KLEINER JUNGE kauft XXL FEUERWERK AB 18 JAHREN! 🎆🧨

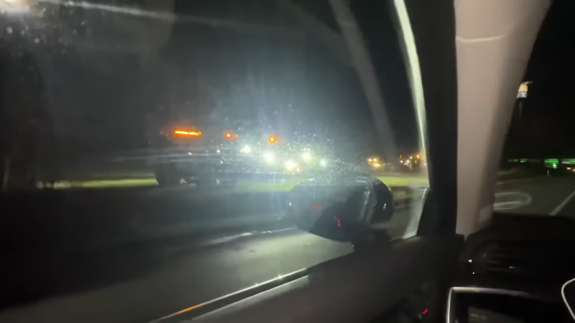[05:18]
Alter, schau mal. Was ist denn da los, ey? Alles voller Trecker. Crazy, ey. Was hier los ist.
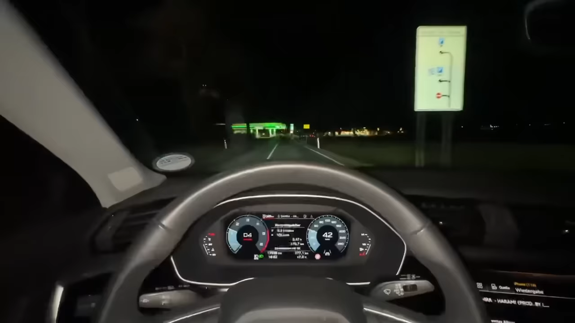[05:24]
Let's go. Let's go, Leute. Wir sind jetzt gleich beim nächsten Geschäft. So, Leute. Jetzt sind wir hier bei Norma. Keine Ahnung, was das für ein Geschäft ist. Ich weiß noch nie.